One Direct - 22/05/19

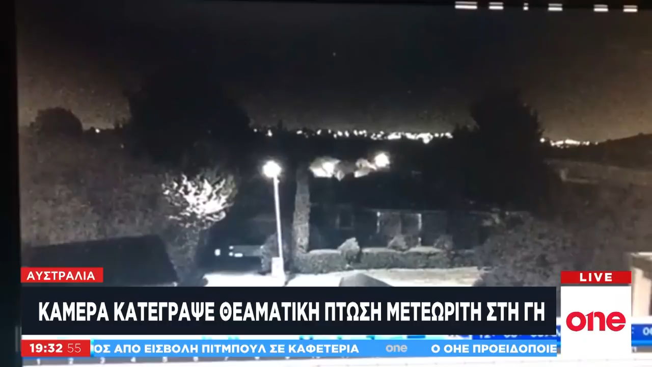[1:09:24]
Αυτή Έτσι οι κάτοικοι της περιοχής Πλημμύρησαν φυσικά τα μέσα Κοινωνικής δικτυώσης με φωτογραφίες Εμείς οι εικόνες που βλέπουμε Αυτές έχουν τραβηχτεί από κάμερες ασφαλείας Όπως θα δούμε και λίγο πιο κάτω Έχει τραβήξει η κάμερα ασφαλείας Της αστυνομίας Μια αντίστοιχη